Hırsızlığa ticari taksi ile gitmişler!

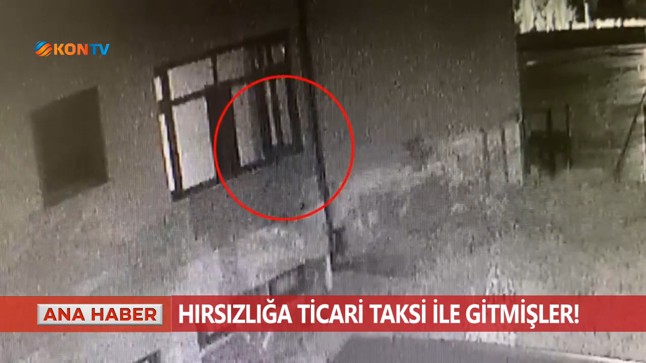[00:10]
Hatun Özel Eğitim Meslek Okulu'nda yaşanan hırsızlık olayının okul yetkililerince polis ekiplerine bildirilmesi üzerine Meram ilçe emniyet müdürlüğü ekipleri olayla ilgili çalışma başlattı. Çevre ve güvenlik kameralarını inceleyen polisler şüphelilerin gece 01 sıralarında okula ticari taksiyle geldiklerini ve sonrasında okula girerek özel öğrencilerin eğitimlerinde kullanılan müzik aletleri,